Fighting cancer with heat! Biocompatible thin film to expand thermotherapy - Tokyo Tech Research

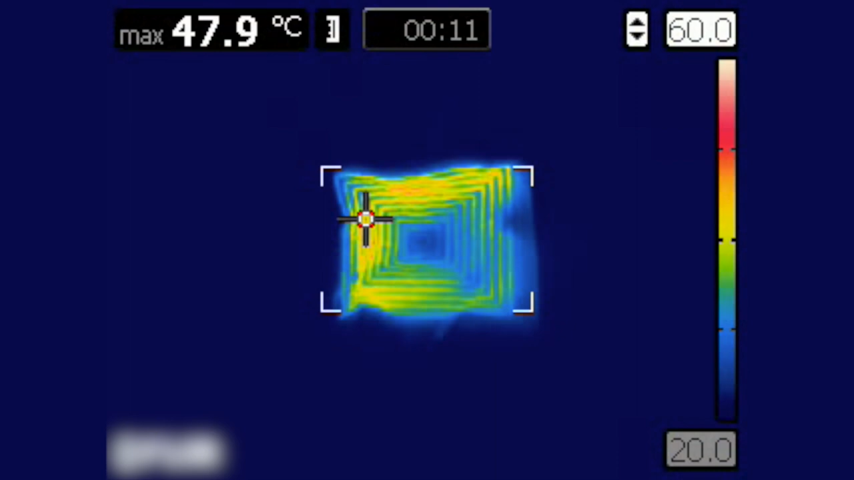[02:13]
On screen: max 47.9°C
The heating device operates on the same principle as an induction cooktop.